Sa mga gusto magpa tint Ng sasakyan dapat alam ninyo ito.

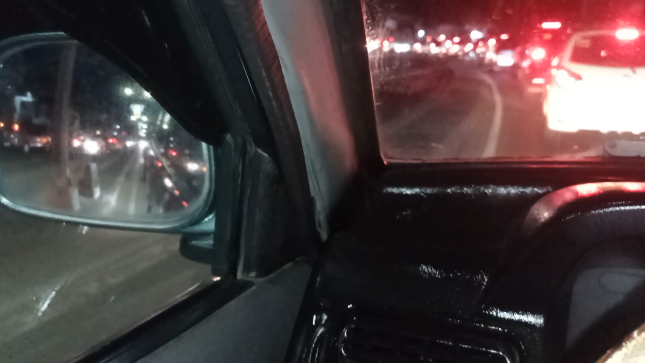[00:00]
O, ito yung sinasabi kong kagandahan na pag nagpatented kayo, huwag ninyong isasagad. O, kita mo yung likod. O, kitang-kita. Ayan, o. Diba? O, kabilahan. O, ayan, o. Kita. O. Nakikita yung likod.
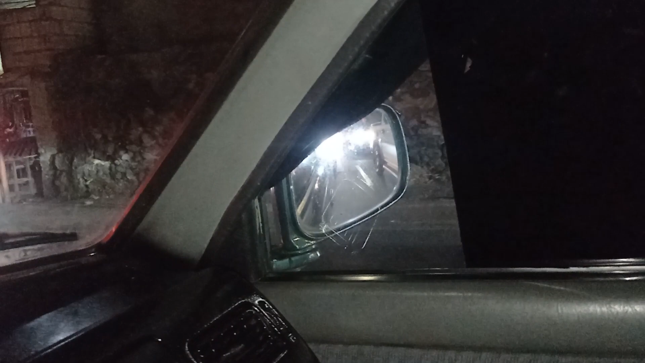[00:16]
O, ayan, o. Hindi yung kagaya nung i-detented na ibig sabihin ay nakasagad hanggang dito sa beside mirror.